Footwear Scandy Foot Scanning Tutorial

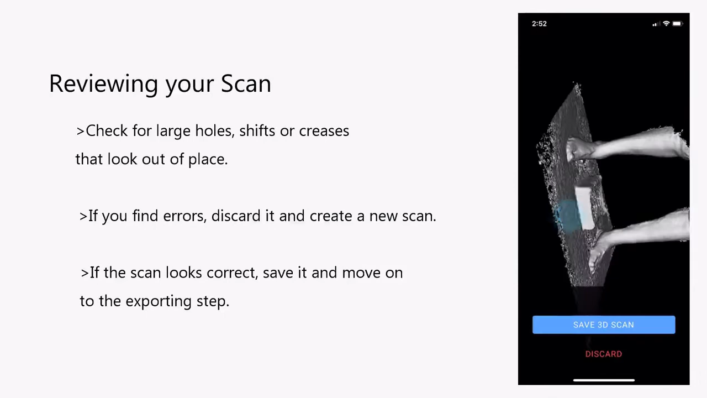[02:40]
Do you see any large lines or shifts to the scan? If you do, you'll have to start the scan over.
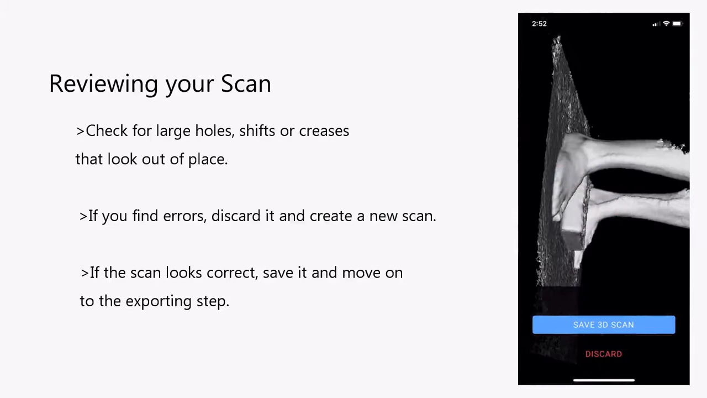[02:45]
If the scan looks good, select Save 3D Scan.
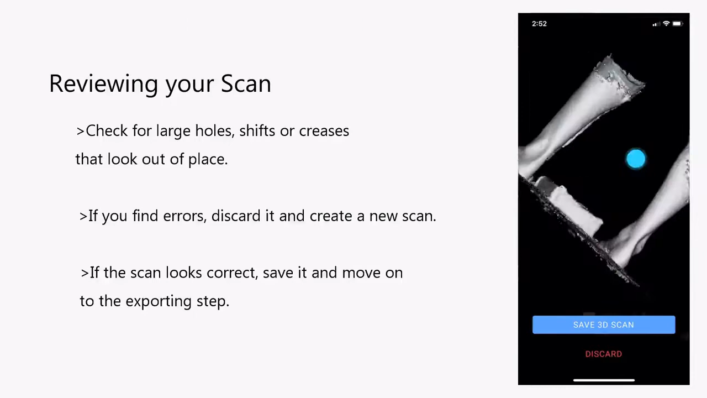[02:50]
In your scan library, select the scan you just saved.